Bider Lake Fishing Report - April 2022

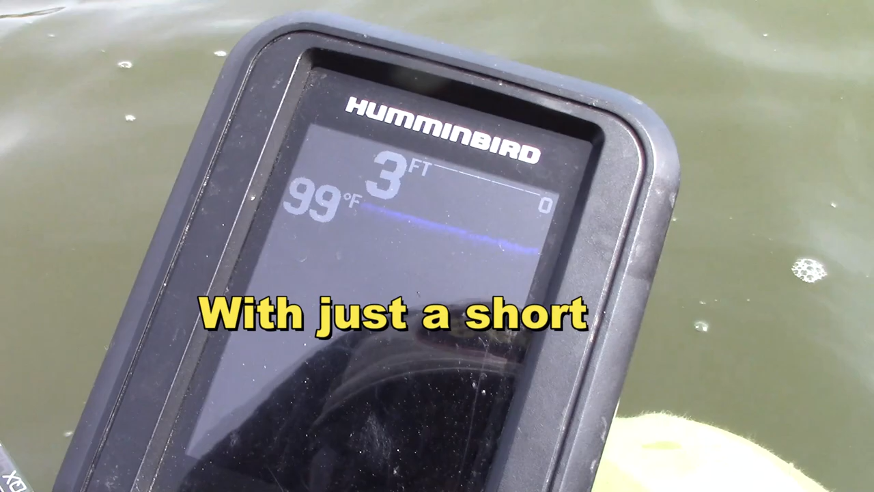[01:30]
On screen: water 99°F
Four feet, three to four feet, 56 degree water out here.
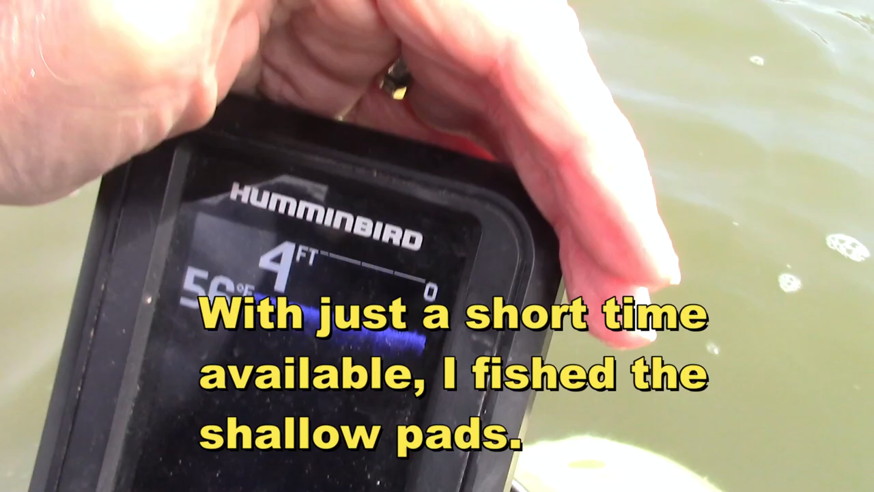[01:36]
On screen: depth 4 ft
And the lily pads are just starting to emerge.
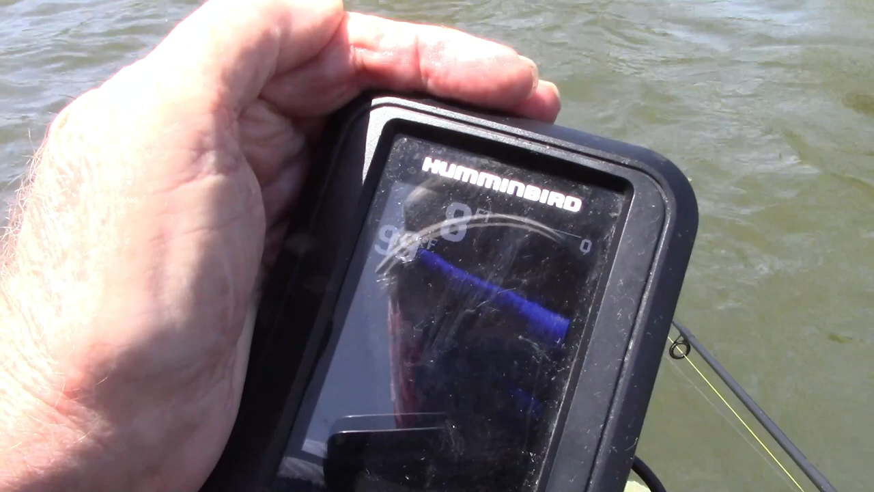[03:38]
And I'll keep you appraised of the water temperature.
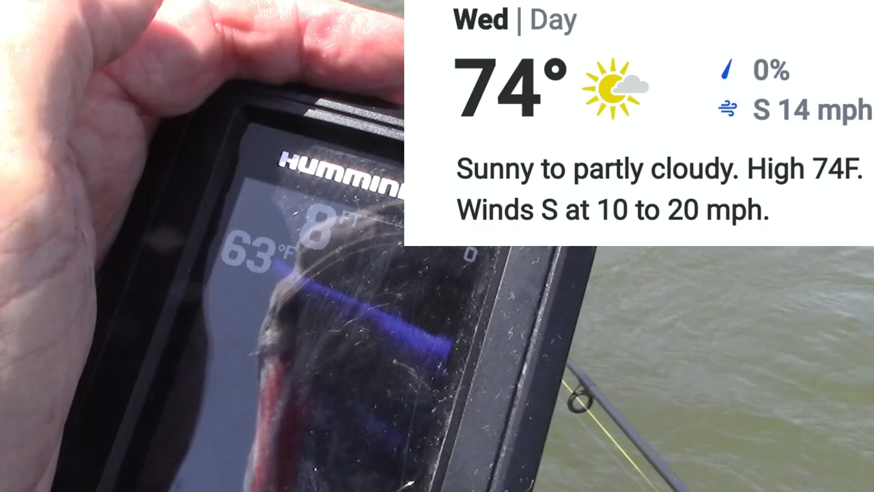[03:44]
Right now it's 63, 64 in the waves.